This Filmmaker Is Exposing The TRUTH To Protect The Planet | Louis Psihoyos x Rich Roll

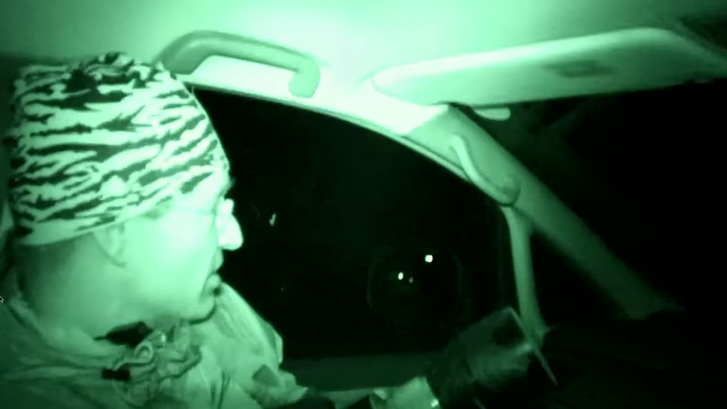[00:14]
and you have to, you know, develop gadgetry and special cameras, etc., to, you know, pull off what's sort of,